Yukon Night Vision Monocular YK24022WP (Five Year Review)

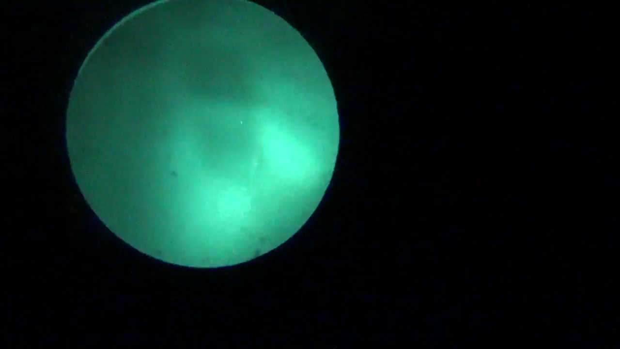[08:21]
it needs to be mentioned for those who are not familiar with night vision equipment night vision equipment does not work completely in the dark it has to have some ambient light so in the case of this apartment my friend uh we got some power on the tv so you got like a little you know power light on the tv you might have some starlight coming in through the windows and stuff
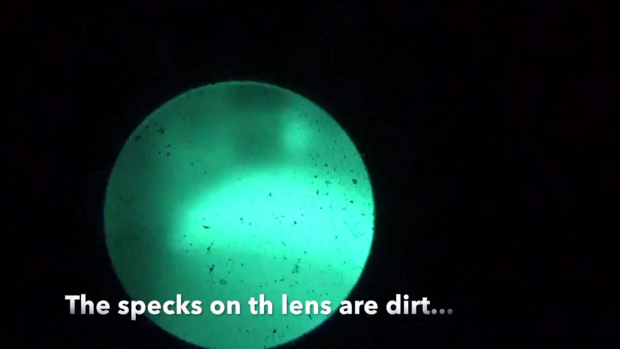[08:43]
and when you're of course when you're outdoors this will naturally take care of itself but i just want to point this out for those who uh think that you can just have total blackness like in a completely dark sealed room and you'll be able to go to see now you have to have some light
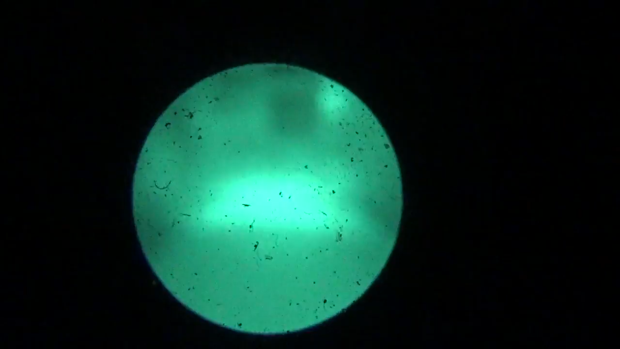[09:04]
okay so let's go ahead turn this off and then let's set it up for the outdoor demonstration
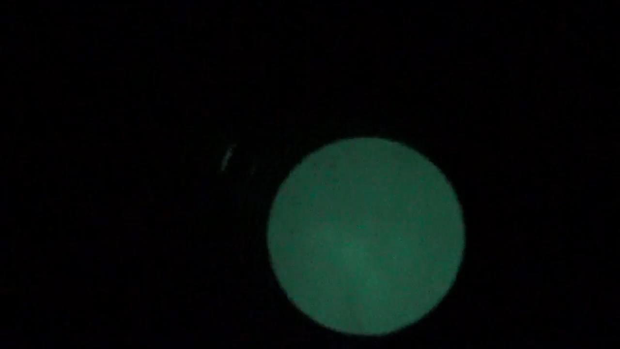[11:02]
i'm going to kick on the ir light which you can see right there and you should be able to see how much brighter everything is especially when i bring it up to the camera
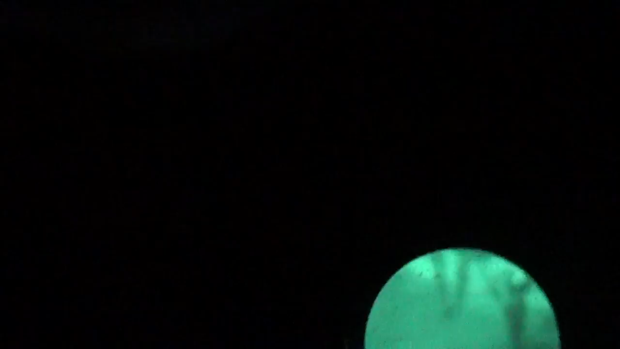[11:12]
uh let's see if i can make some adjustments here if i if this image gets blurry i'm sorry i'm using my camera's viewfinder to make these adjustments so it's really hard for me to get to dial this in
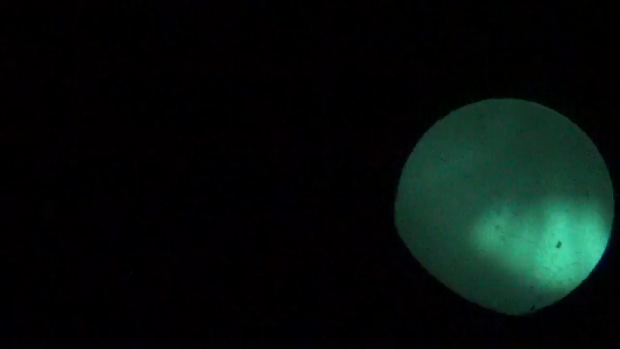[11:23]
but i hope it still gives you an idea of what this can do okay now you see i've refocused this camera on
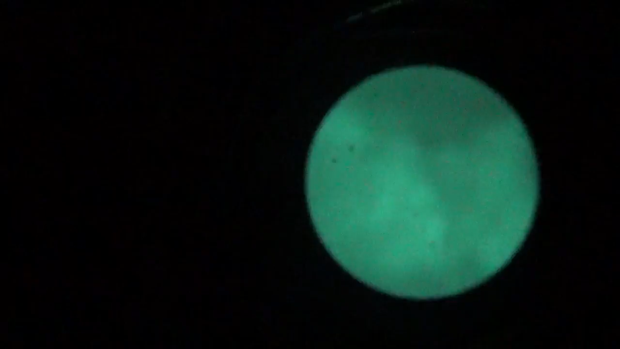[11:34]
some trees straight ahead of me so you should be able to see the outline of the trees and it should look fairly crisp now i'm going to press the ir light let's see how that really lights that up okay good now i'm going to reposition this again and this time we're going to do stargazing this is a cloudy day or at least partly cloudy night like i said before so this should show you a really good example why you want to use these stand by
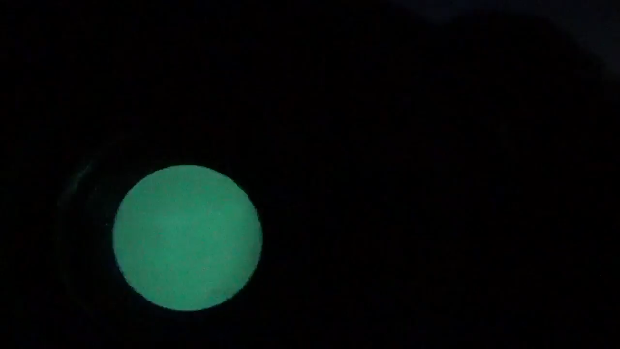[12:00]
yeah i've refocused this camera on some trees straight ahead of me so you should be able to see the outline of the trees and it should look fairly crisp
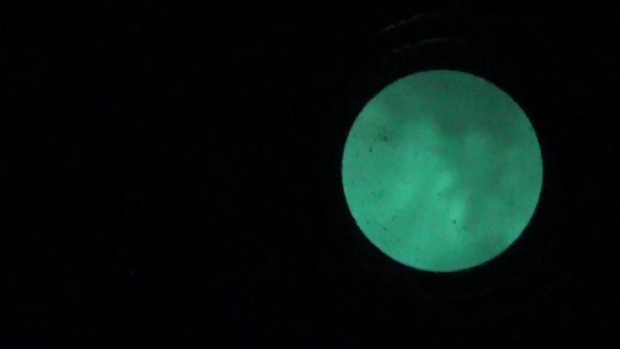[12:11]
now i'm going to press the ir light let's see how that really lights that up okay good now i'm going to reposition this again and this time we're going to do stargazing
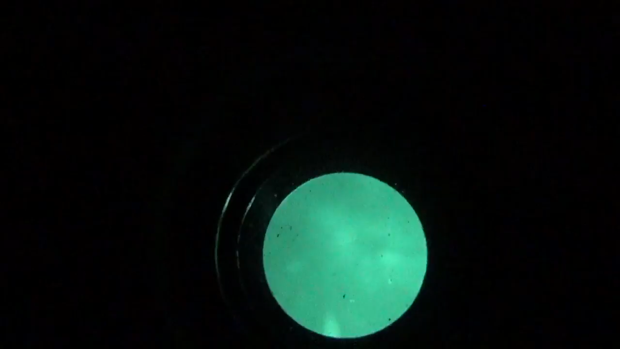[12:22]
this is a cloudy day or at least partly cloudy night like i said before so this should show you a really good example why you want to use these stand by
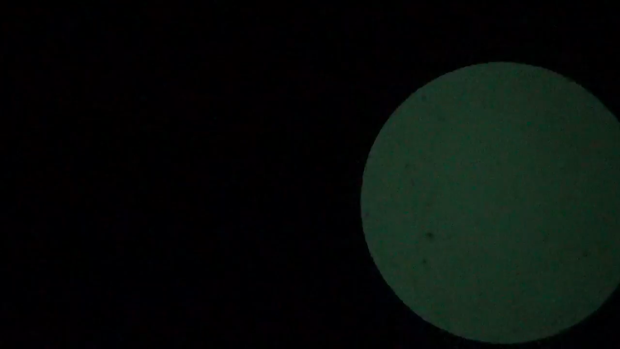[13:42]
to be honest with you when looking at the night sky i've never really had to use the ir light to get a good picture of the night sky or the stars this is more for review purposes but uh let me see if i can move this around a little bit to give you some perspective